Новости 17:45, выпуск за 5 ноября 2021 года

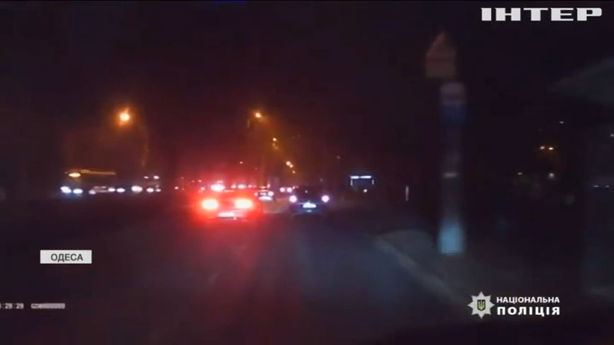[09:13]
За словами правоохоронців, водій легковика наїхав на людей на пішохідному переході.